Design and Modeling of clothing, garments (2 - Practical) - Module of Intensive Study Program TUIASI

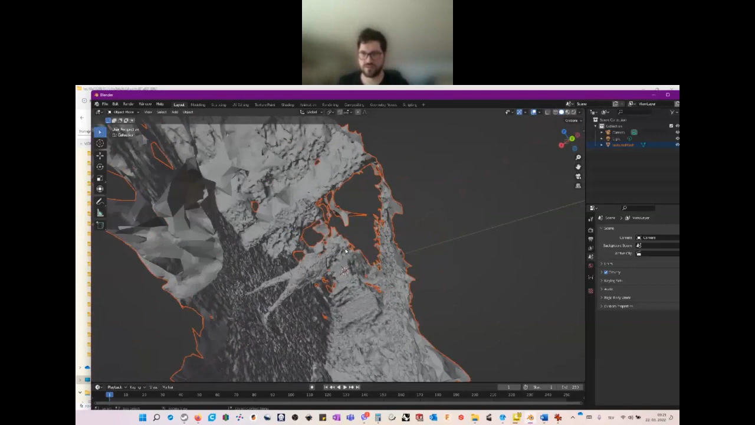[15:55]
yes here's this person and we can see a lot of space around it okay so maybe about before i explain something about texture
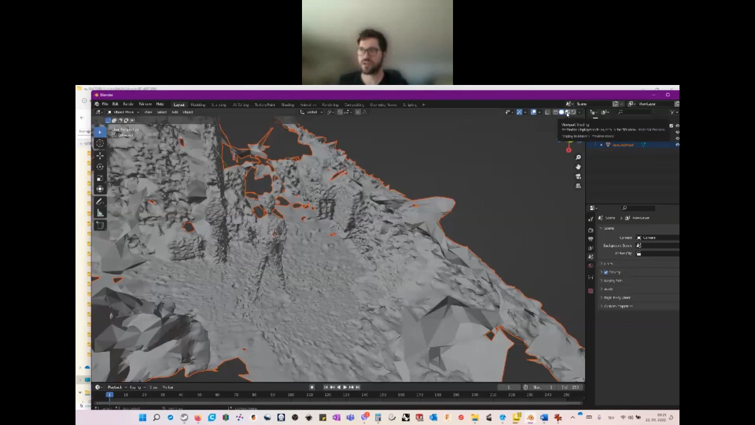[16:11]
we can enable this texture not here yes it is here so because we have images also the texture came with him with
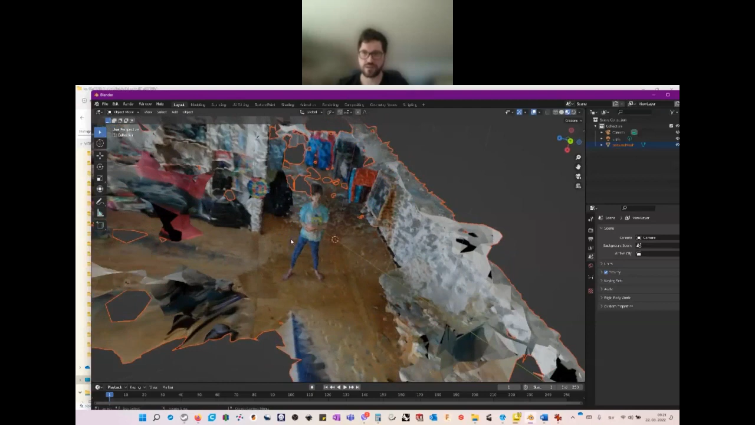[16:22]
this this object and now what is important is the size of this object because it does matter what one meter is and how to check this one we have a tool so uh the object mode this is on all this is mode when we select objects and do everything with them okay so this is mesh object okay so this is mesh object and now we will check the size so the measure
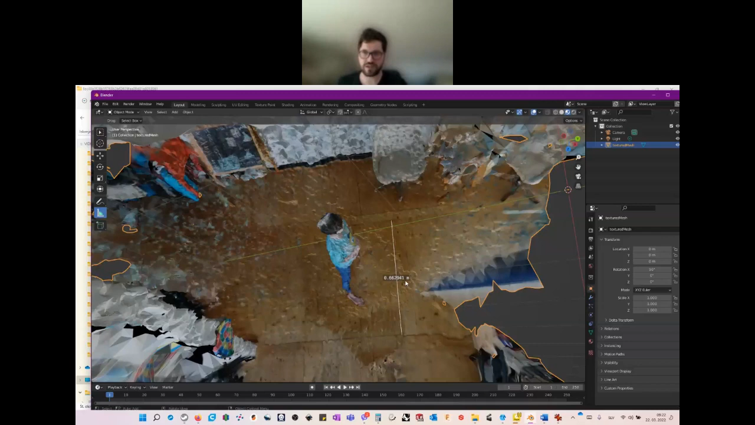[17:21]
and i measured this one and i see it this 0.66 meter but here in the real world it is one meter and 20 centimeters so if we go to calculator so if we go to calculator and we have to calculate 1.2 divided with what we get here 0.66 okay yes it is
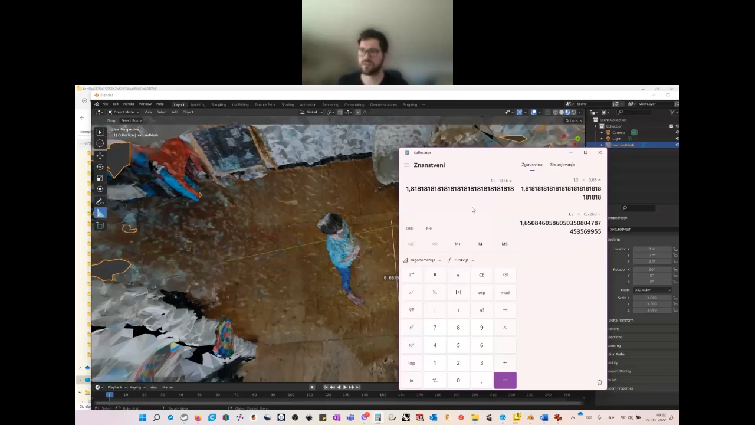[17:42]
uh 1.81 so the scale this is the scale that we have to expand this uh this so we will do it with simple tricks that are that are on your keyboard it is scale like s okay hitting keyboard on keyboard s it uh it brings the scaling tool and now
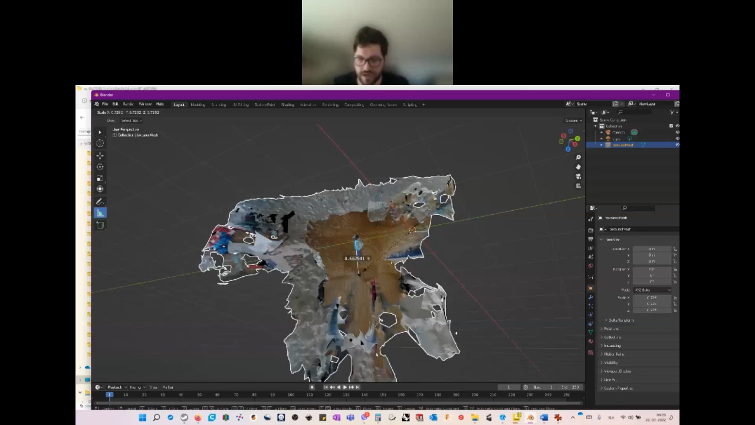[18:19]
i'm just uh just driving the mouse not hitting the mouse not hitting any button okay now i write one one point one okay and now the objects scales at this scale and then i just hit enter and the scale may now be one point 20. we can check it again with hitting this measure tool and just clicking here and holding left mouse button come to
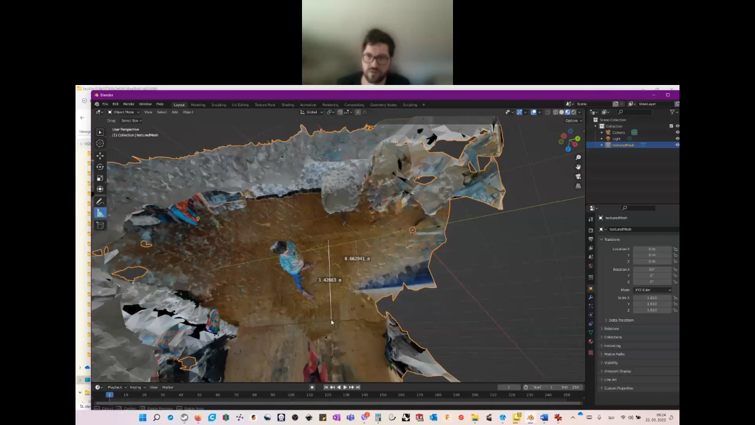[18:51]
this one oh yes it's a little bit too much i see i didn't measure well uh it would also be the problem yes see it has the problem it's
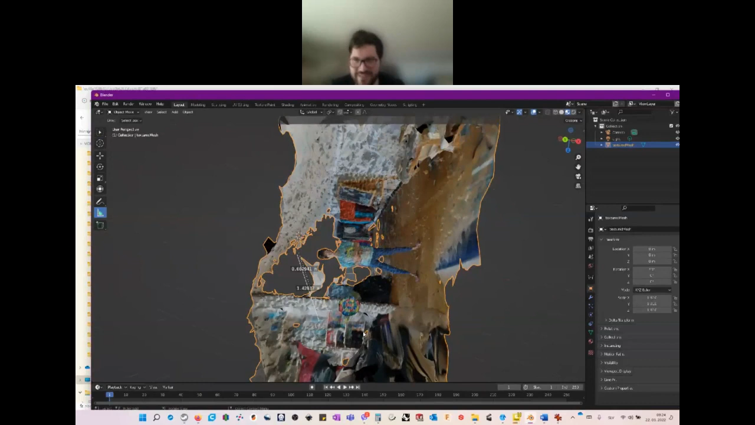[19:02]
somewhere in space so another or first thing that we have to do
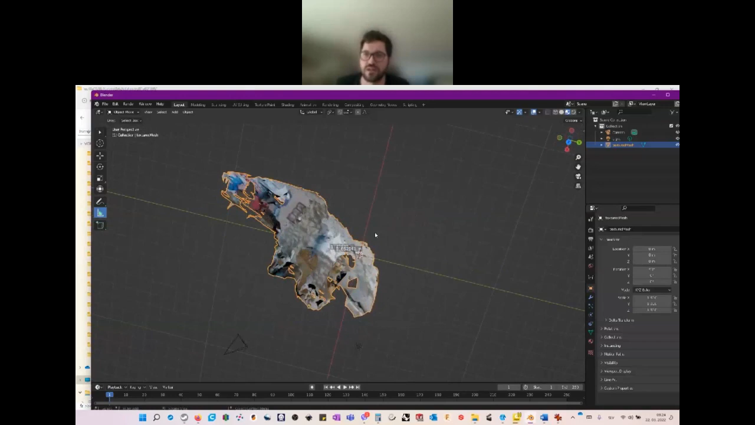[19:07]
is to rotate this one it's more precise so
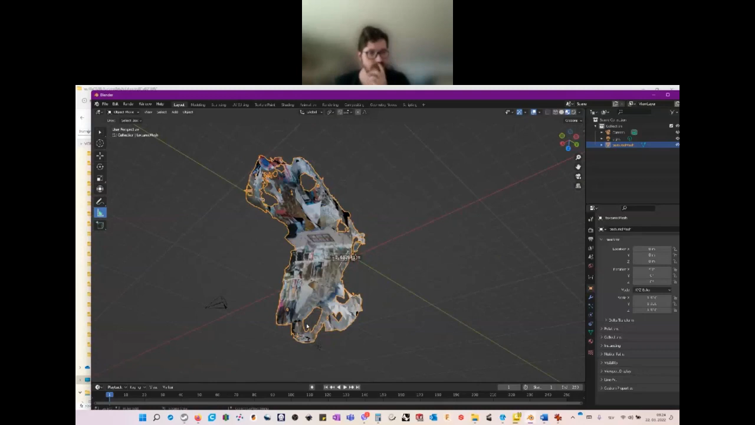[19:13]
now again with hitting the numbers one
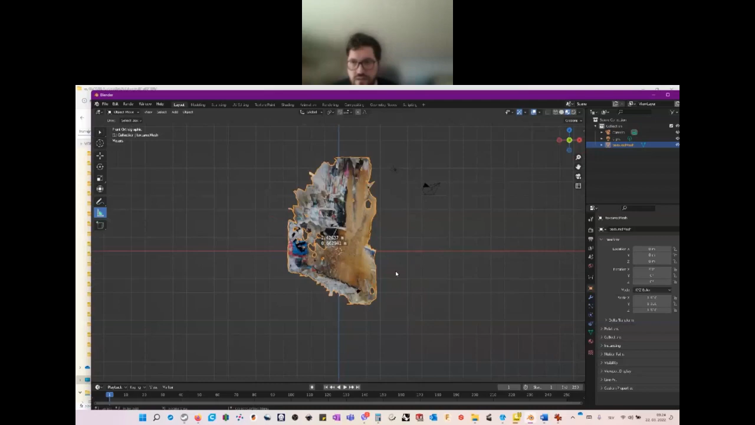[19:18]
number three this is on keyboard number seven it's it is a view in several several views x y and z and now again hitting uh uh key on keyboard r
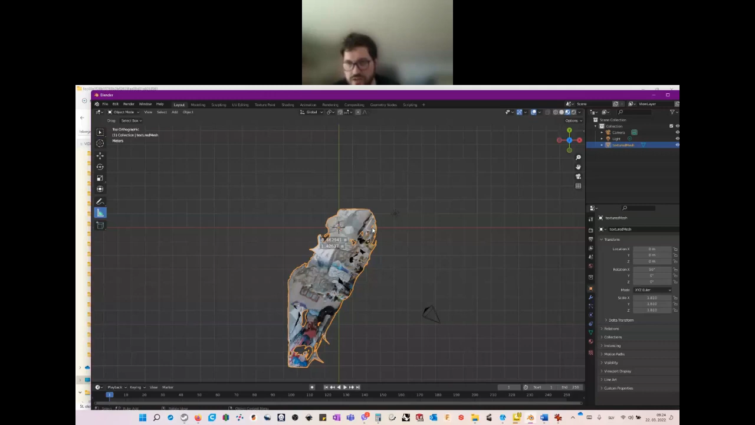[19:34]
like rotate we can rotate this scene
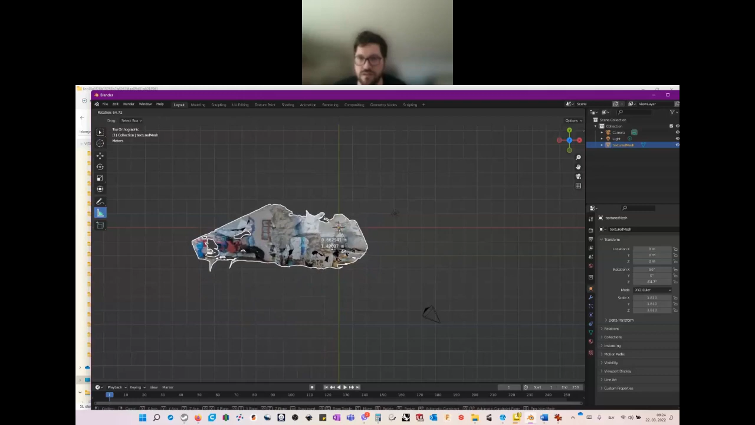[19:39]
like this and now and now viewing in another direction again
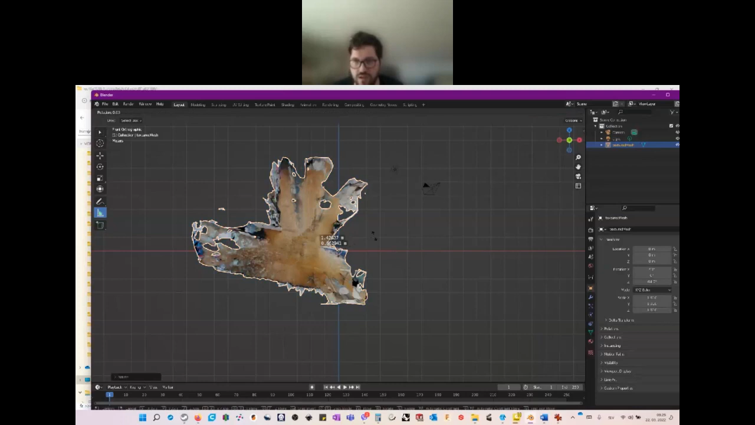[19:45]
hitting r and rotating this scene